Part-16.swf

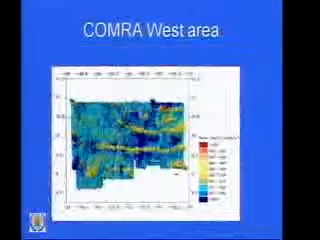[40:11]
This is the detailed bathymetric map of the west area.